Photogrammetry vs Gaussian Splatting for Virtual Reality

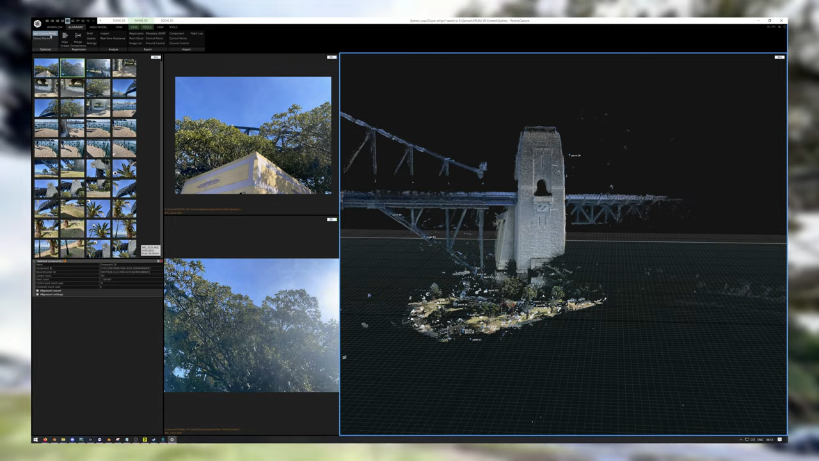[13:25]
it is taking weeks and weeks and weeks for a
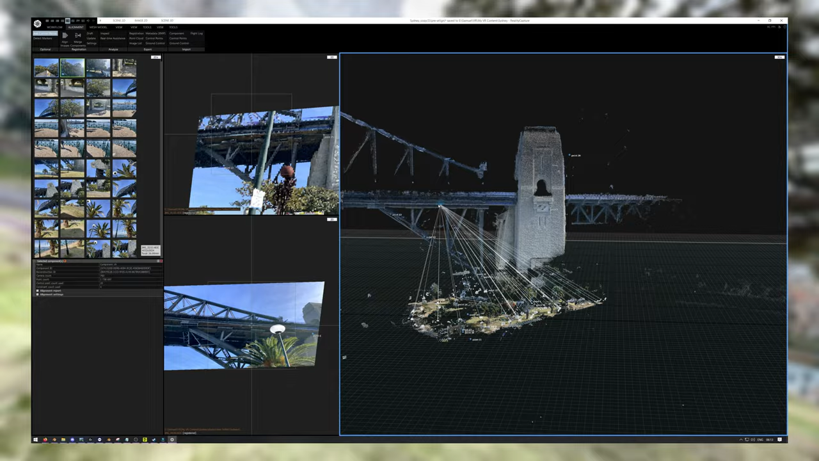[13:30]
huge data set in order to compile this and render it out and add all these things this tree i walked around it three times